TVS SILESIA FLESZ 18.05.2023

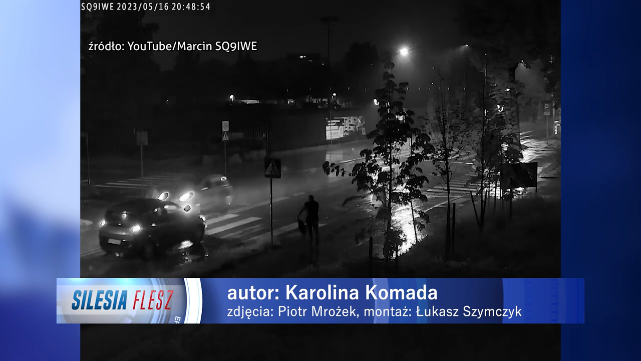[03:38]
Policja pod nadzorem prokuratury wyjaśnia okoliczności potrącenia mężczyzn na przejściu dla pieszych przy Alei Mireckiego i ulicy Niepodległości w Sosnowcu.